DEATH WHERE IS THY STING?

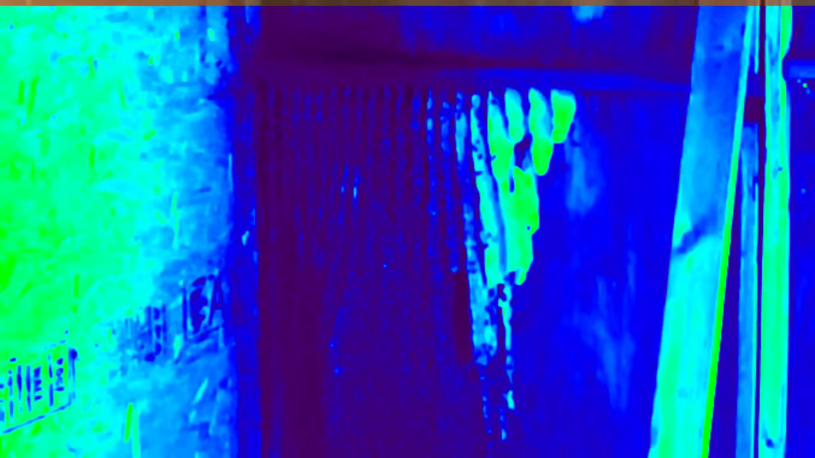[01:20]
now he said that he'd sprayed them and it looks like he did because you can see where the some comb on the on the ground on the floor
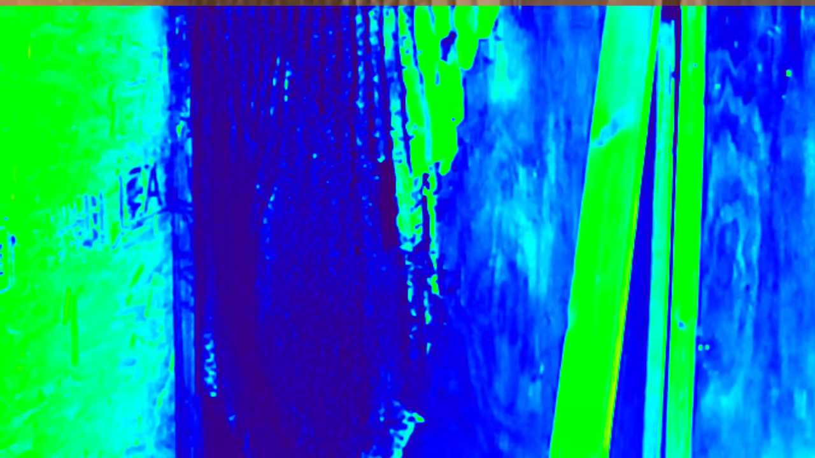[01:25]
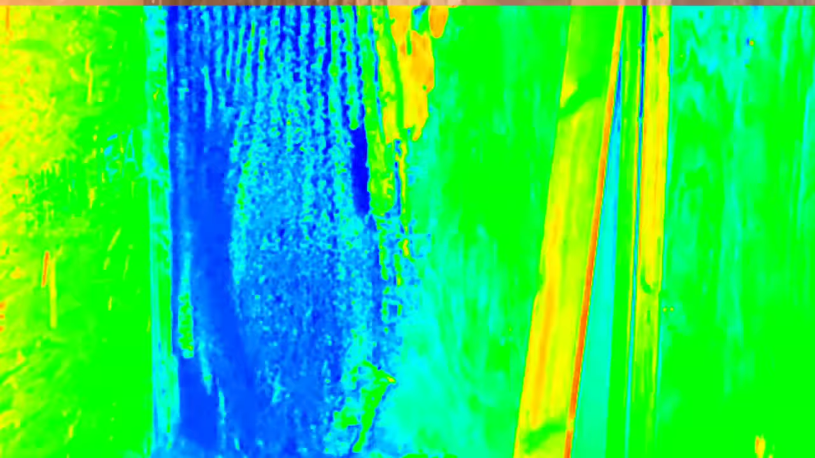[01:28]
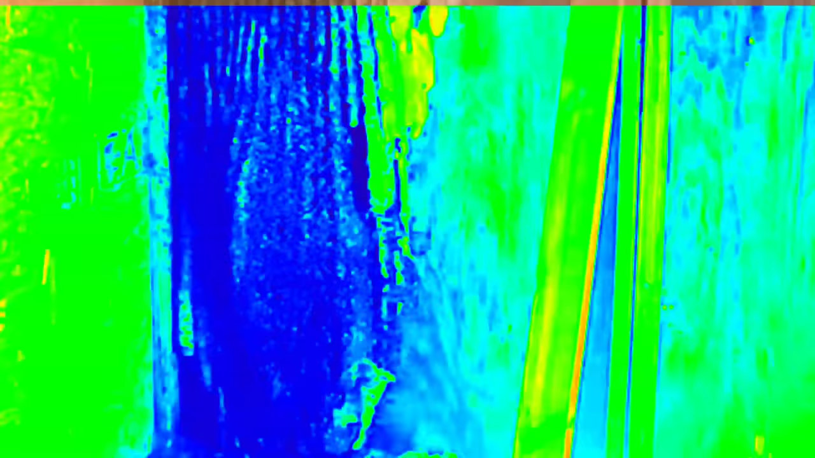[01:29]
and there's no bees on the right well that's what he hit with some raid or whatever the hell
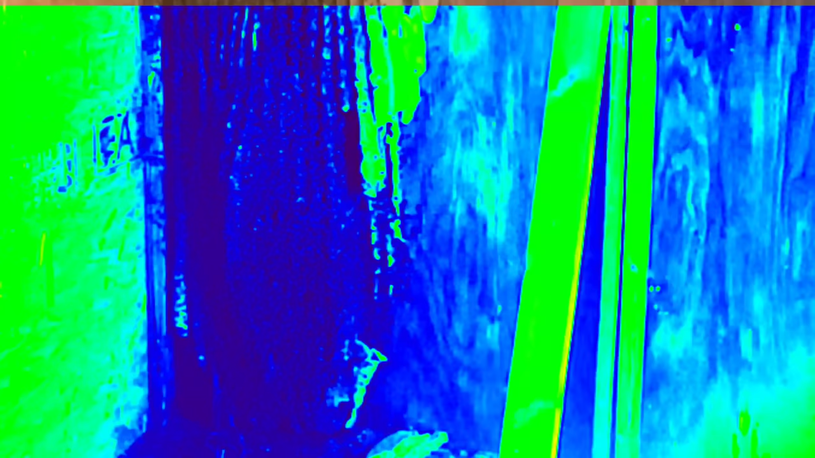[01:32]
he is using now and I want to show everybody if you're at home and in bee suits